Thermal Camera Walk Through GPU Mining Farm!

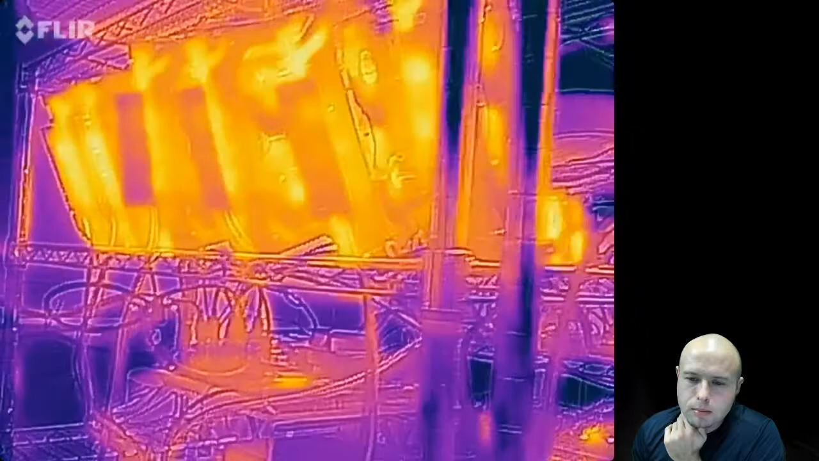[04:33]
You can see the ones without the back plate, the heat coming off. Down here, a 1070 Ti rig.
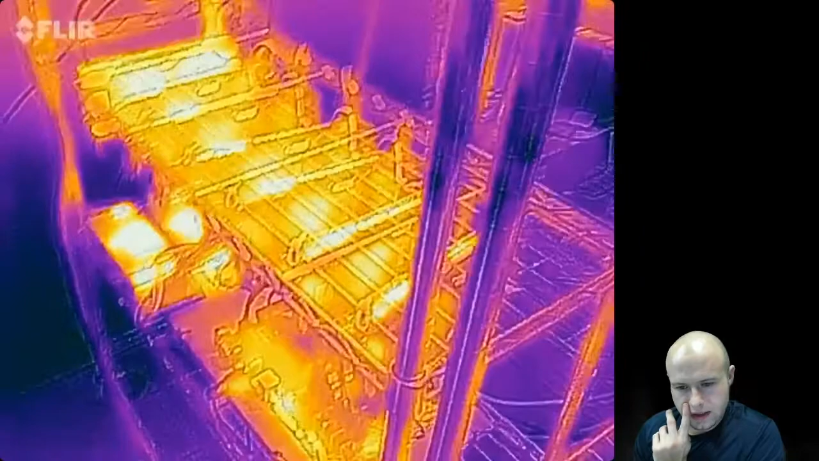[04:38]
Down there. Over here to the 580 rig, this is the hot boy. He's hot.
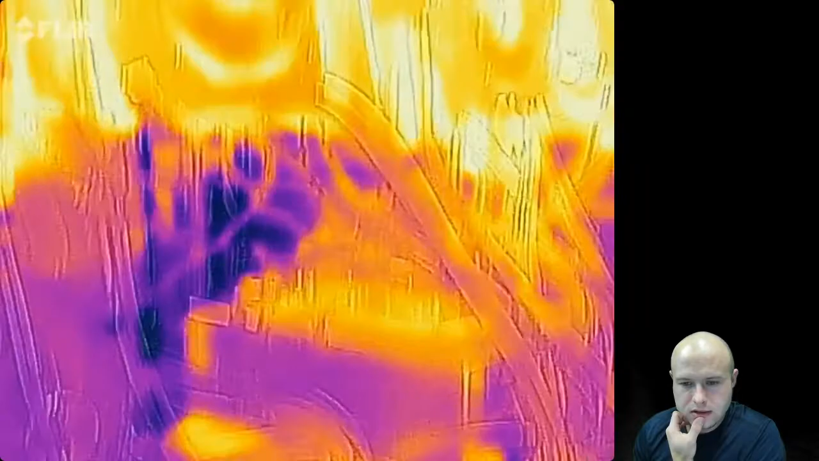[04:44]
It's a 13 times RX 580 rig. And this one gets hot.
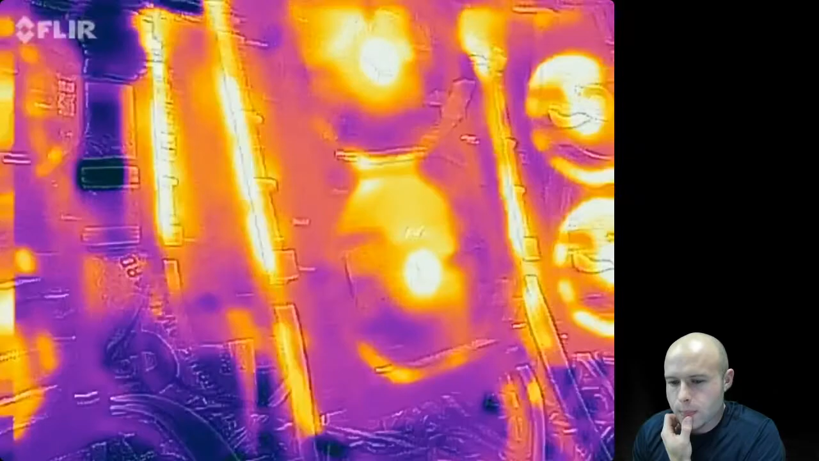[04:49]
I've got like three fans on this one, and it still gives me trouble.
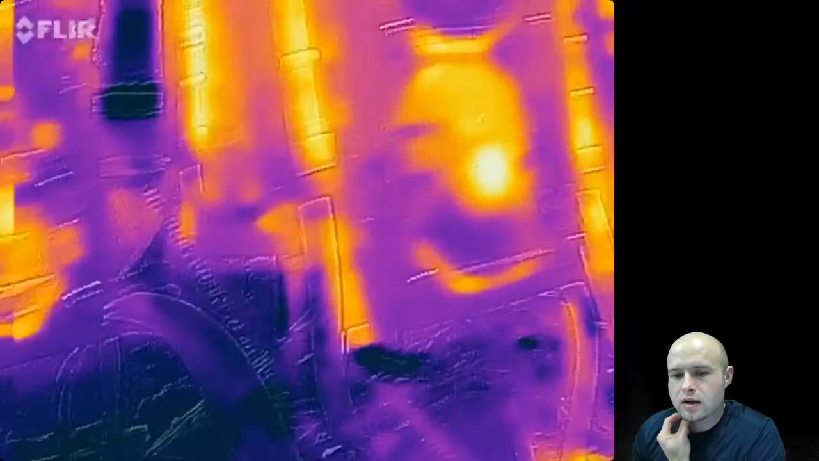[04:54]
And moving over, we see that's another 1060 rig right there.
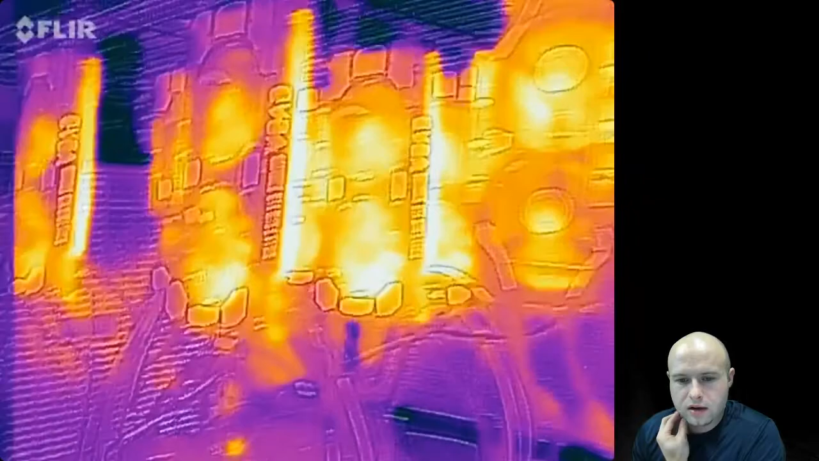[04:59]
And here on the end, 1070 Ti's. And then back down to those Asics. Man, are they hot.
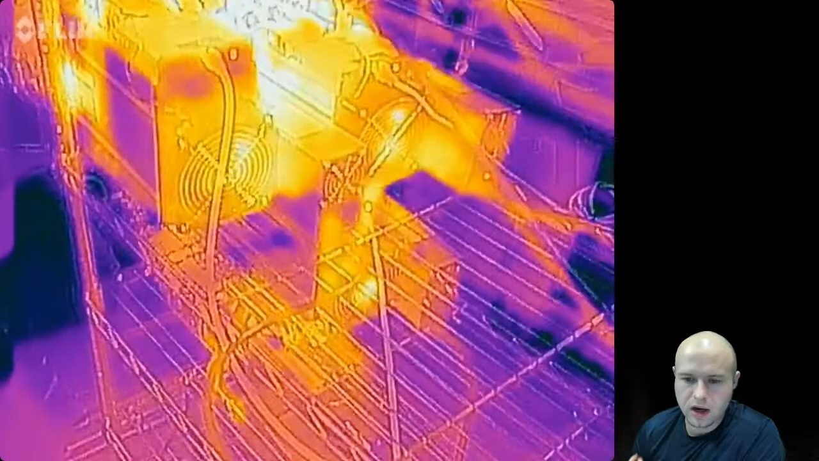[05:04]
And you can see the difference. The S9 is the one on the top, and the T9 Plus is to the right now.
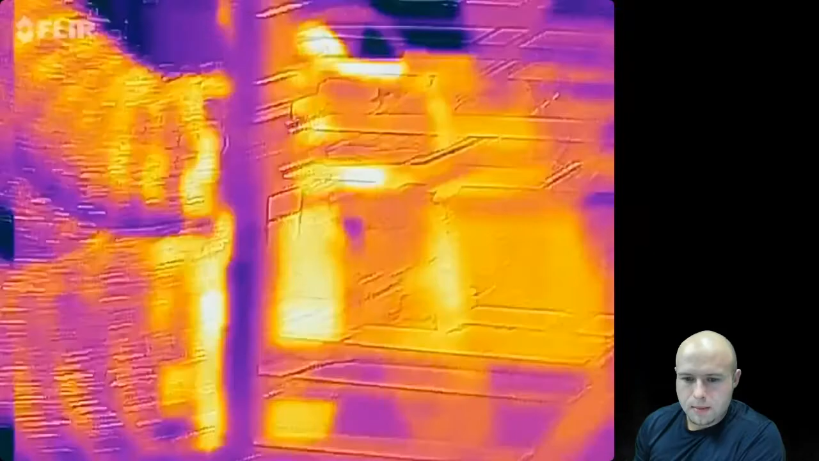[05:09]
See how much hotter that S9 gets than that T9 Plus? Definitely a difference there.
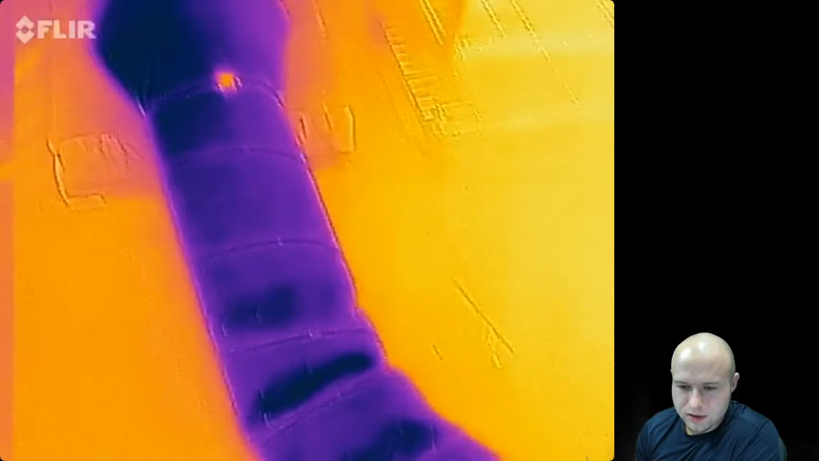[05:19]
Now, what we're going to do is we're going to pick up the end of the cool air intake and direct it.
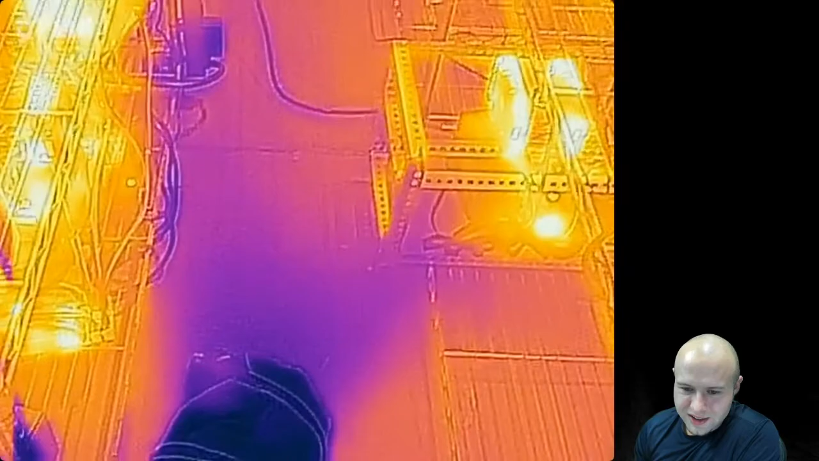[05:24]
And watch this. We're going to point at some hot things, and you can see. I wish I would have held the camera there longer.
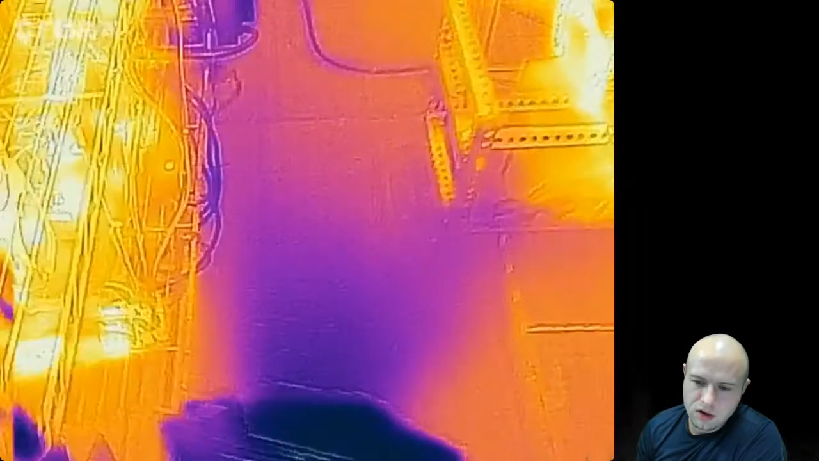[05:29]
You can see it cooling things off as we point it.
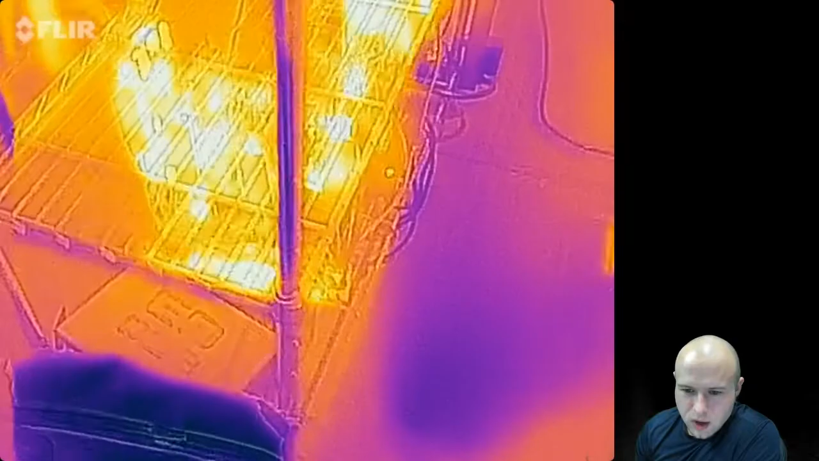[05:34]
So if you watch here at the bottom of this rig, you can see as we point it, it starts to darken up.
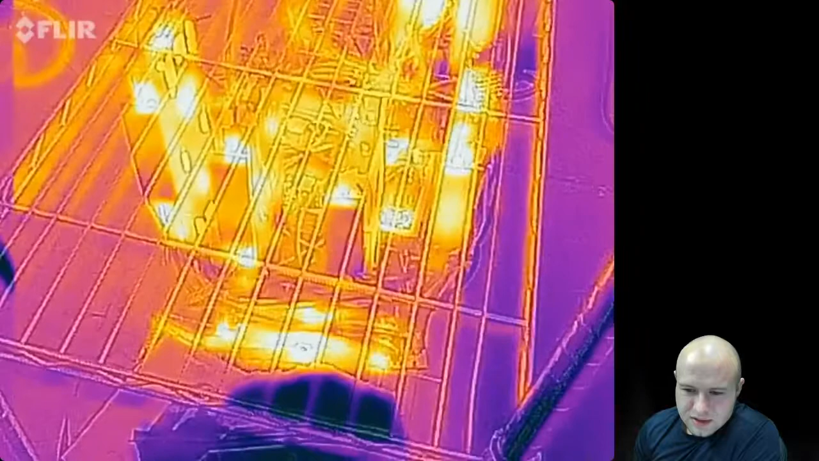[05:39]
I think that's just so super cool. I don't know if you think that's cool, but I think that's just so super neat to watch. Cooling off the rig. And we try it in a couple different places.
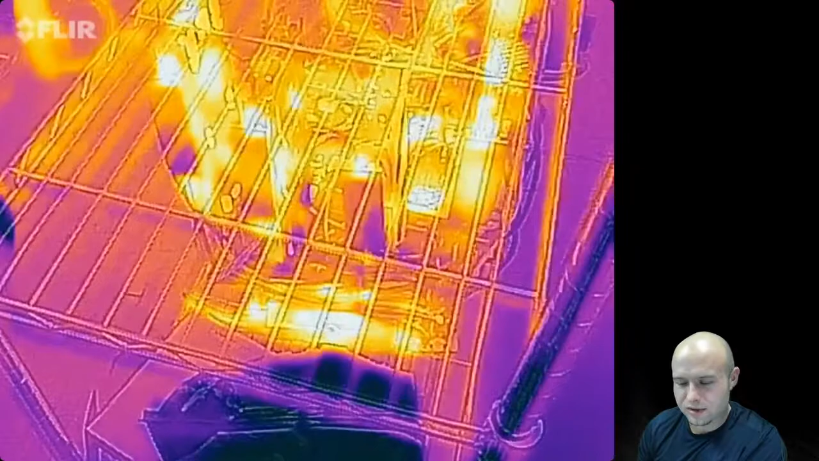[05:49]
It doesn't work out too well. It needs more time to cool down because these things are hot.
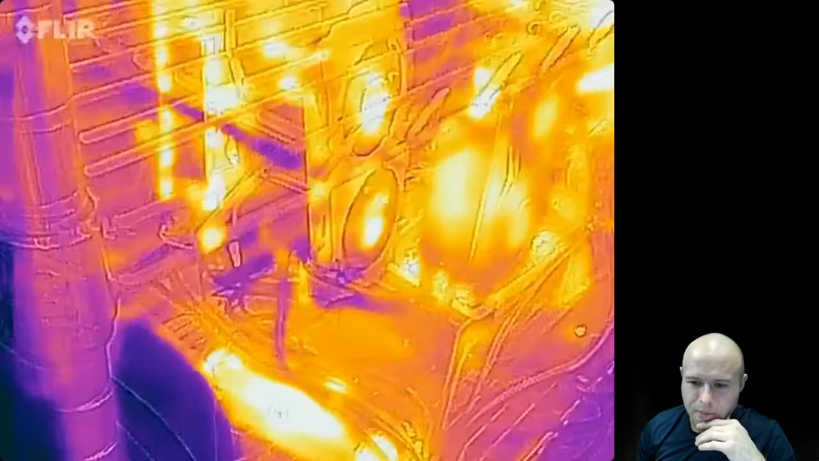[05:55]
Try to get a little closer up, but you can tell.
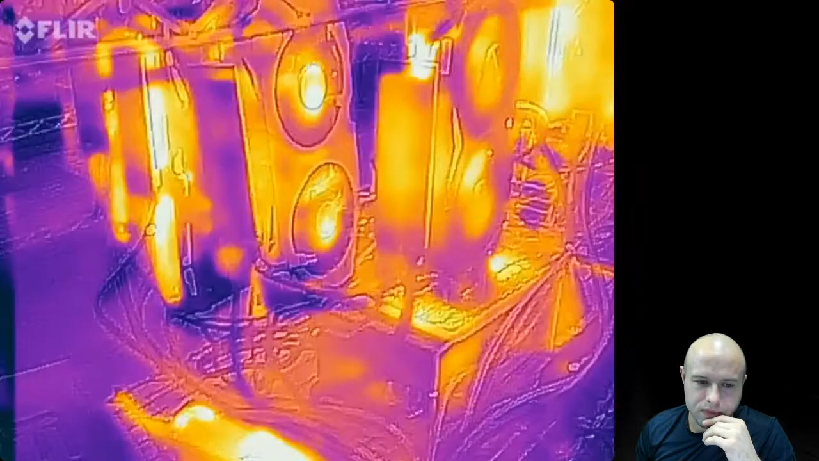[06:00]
I mean, it's like the bottom of that riser just being able to cool off right then and there.
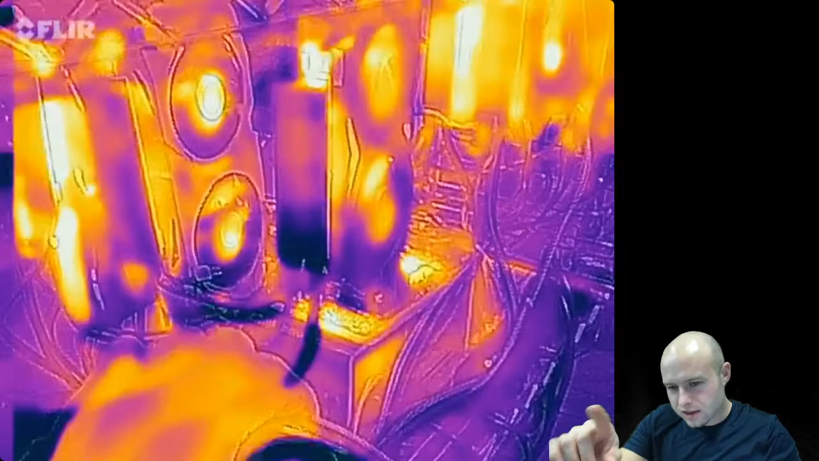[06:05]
We point it at the front, and you can see the bottom there of that little fan cooling off. I try to put it on the A6.
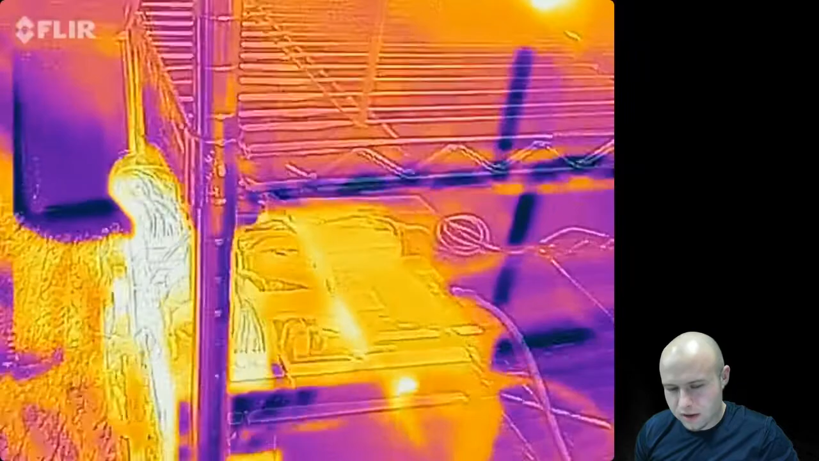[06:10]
That's kind of like a lost cause, I think.
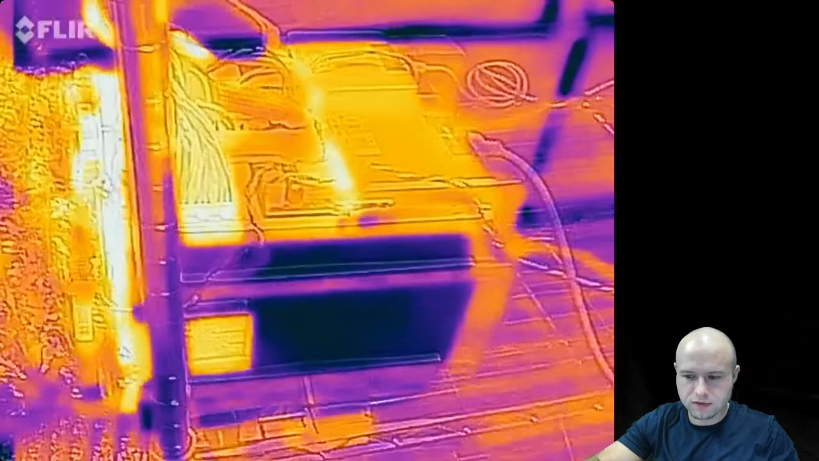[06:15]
I believe that's just reflection on the side of the T9 Plus there.
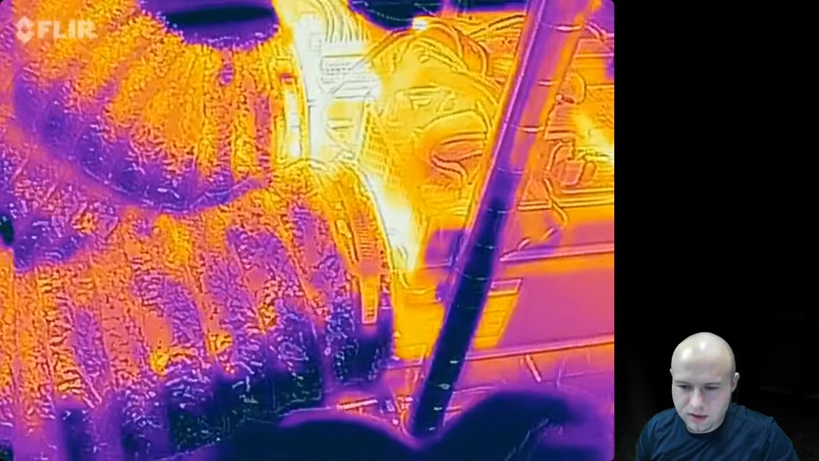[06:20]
Let me try to point it at the front just to get a little cooler. You can kind of see it cooling off a little bit, but it doesn't really work too well. It needs to sit there for a while.
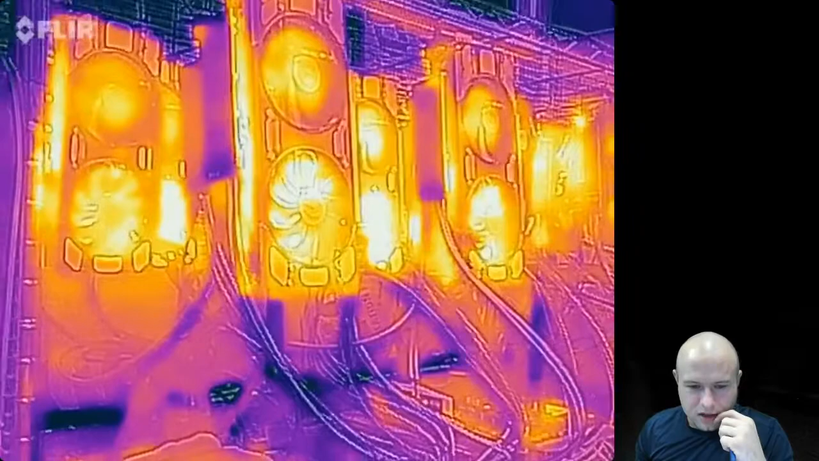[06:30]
But I just thought this was just the coolest thing, pun intended, to kind of take a look through the farm to see where the hot spots are.